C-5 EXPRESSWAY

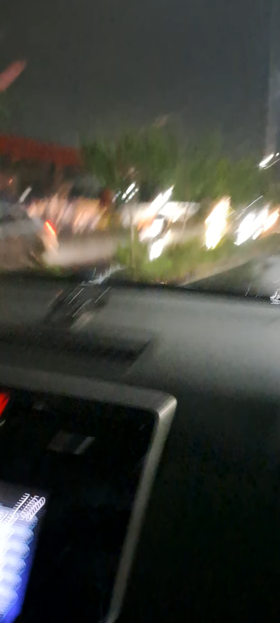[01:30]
Ma! Ma! Diyan na tayo bibili! Ma! Diyan tayo bibili para malapit! Ma, ma! May drive-thru na dyan, oh! Uy, may airplane, oh!